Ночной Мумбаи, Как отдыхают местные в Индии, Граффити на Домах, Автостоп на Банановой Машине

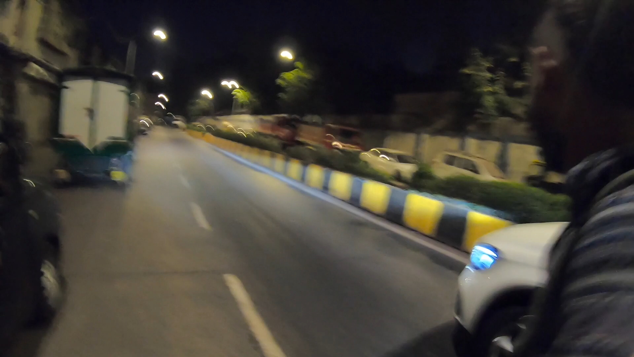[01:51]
Yeah, this is Matunga labor camp. Мерс проехал.
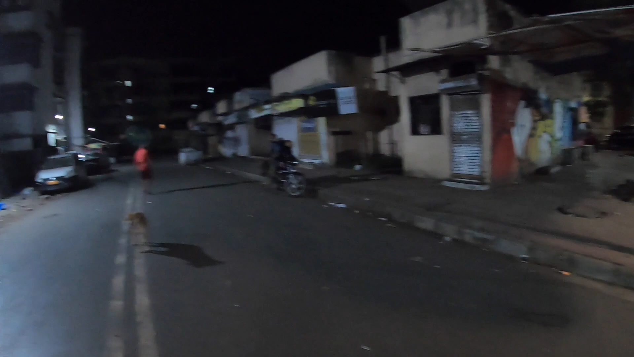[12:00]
Huh? Fire brigade. Fire brigade? Yeah. Пожарная часть. Fire brigade. Там у них тоже вон на стенке что-то нарисовано.